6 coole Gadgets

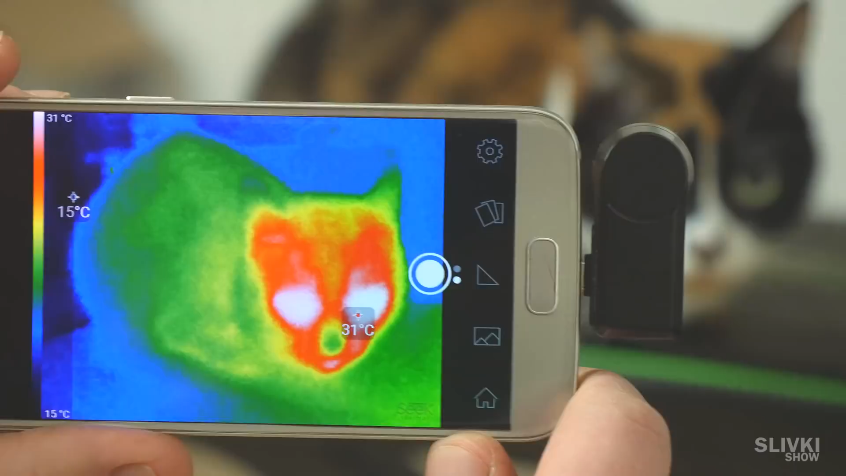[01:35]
On screen: scale top 31°C, scale bottom 15°C
Wir sehen, dass der heißeste Teil die Schnauze ist. Aber die Nase ist trotzdem kalt.
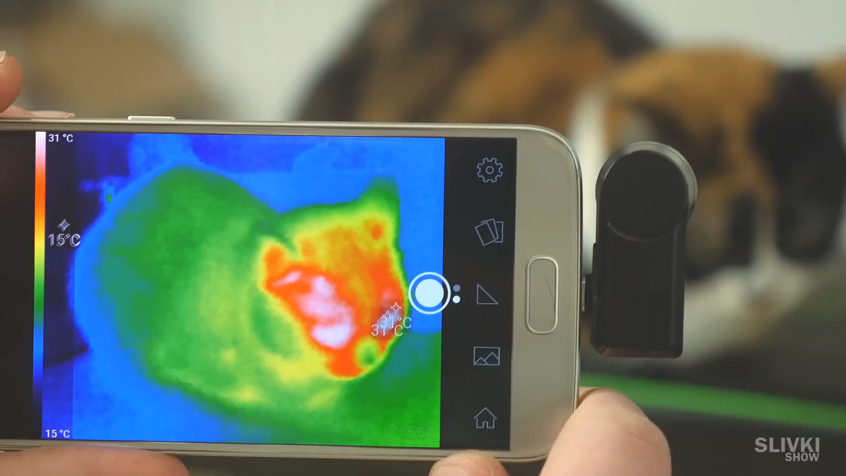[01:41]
On screen: scale top 31°C, scale bottom 15°C
Da ist ein Mensch in Socken, der thermische Spuren hinterlässt.
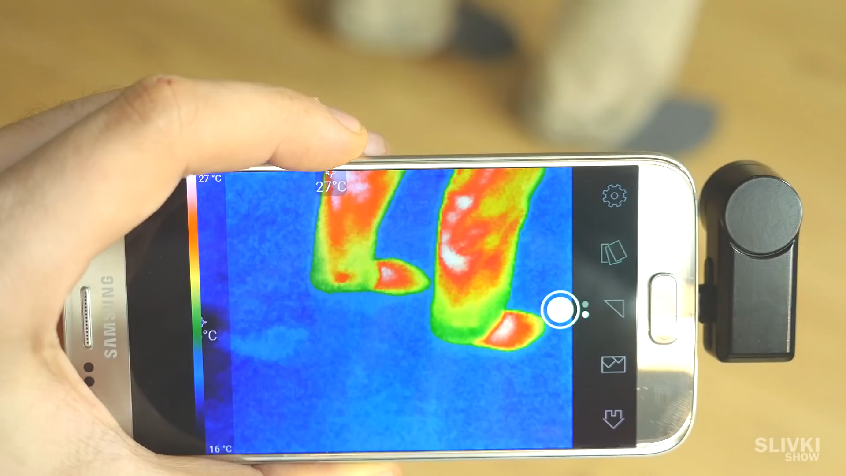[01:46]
On screen: scale top 27°C, scale bottom 16°C
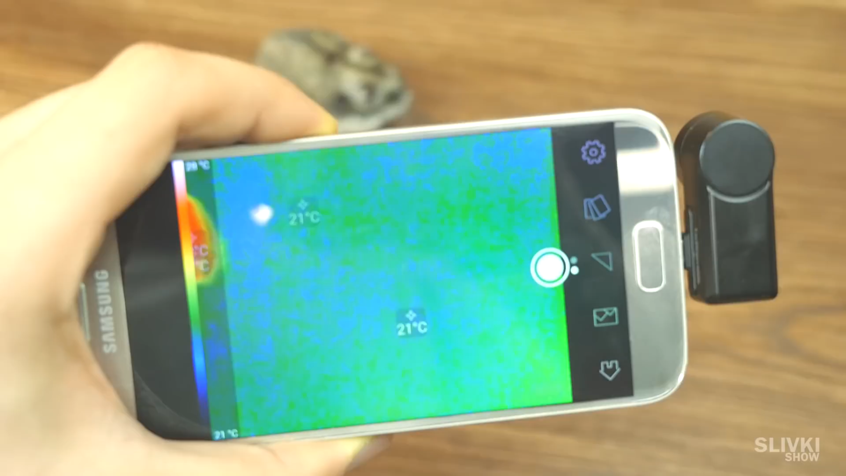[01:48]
On screen: scale bottom 21°C
Das Gerät ist sehr teuer, aber auch kann sehr nützlich sein.
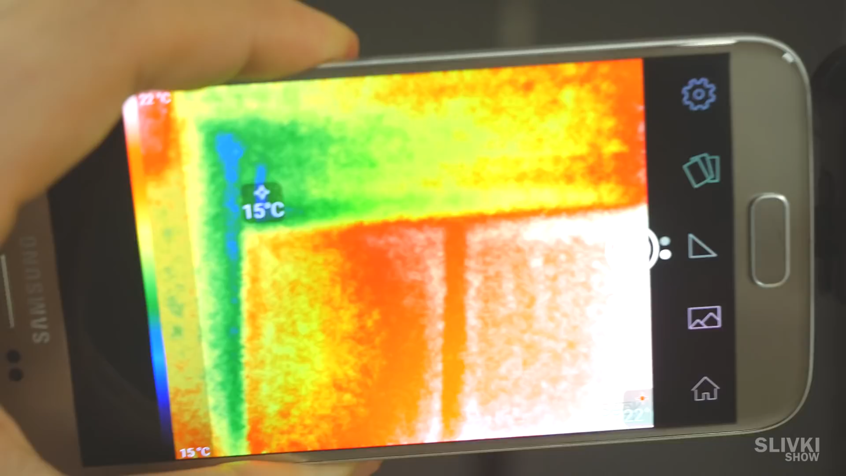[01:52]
On screen: spot 15°C, scale bottom 15°C
Zum Beispiel kann es Wärmeverluste im Haus erkennen oder die Heizungsrohre in der Wand sehen.